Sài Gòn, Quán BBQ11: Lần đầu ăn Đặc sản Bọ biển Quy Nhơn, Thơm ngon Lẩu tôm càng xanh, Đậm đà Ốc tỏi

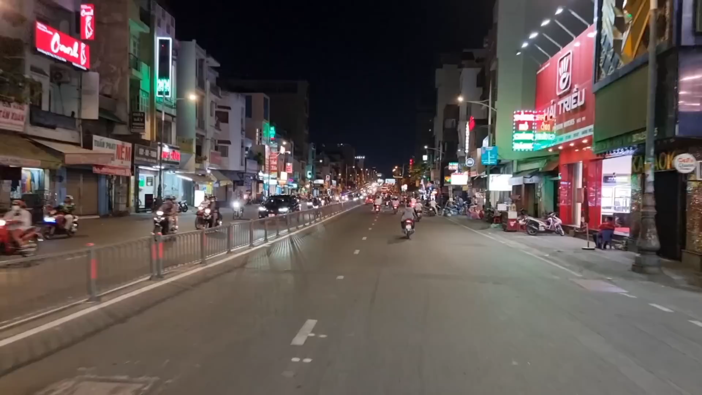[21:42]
Đây chính là cầu Nguyễn Văn Cừ ha, bên đây là quận 8, chạy qua bên kia chính là quận Nhất. Và sau đó thì mình sẽ
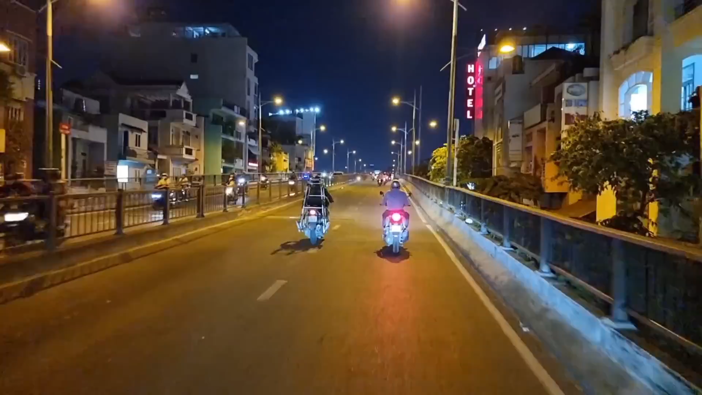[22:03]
chạy ra quận Nhất để xem một số khu vực đường xá nha. Sau nửa tháng xem Sài Gòn như thế nào.
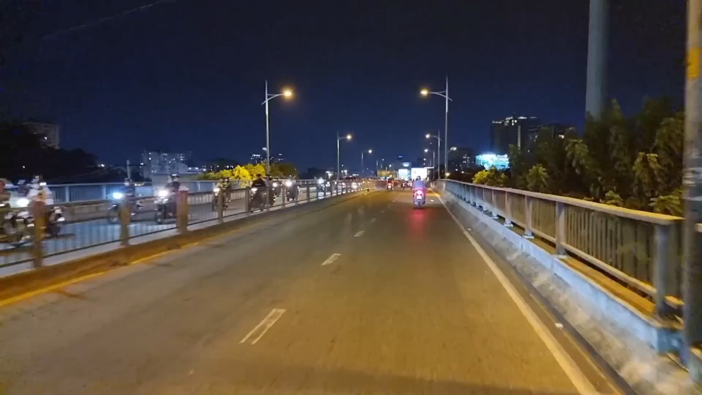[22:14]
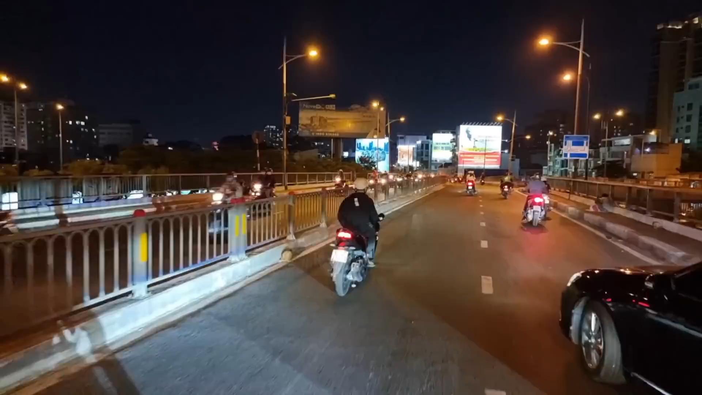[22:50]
Nhìn bên phía tay phải, đại lộ Võ Văn Kiệt ha. Bên góc bên đây quận 4, bên góc bên đây quận Nhất.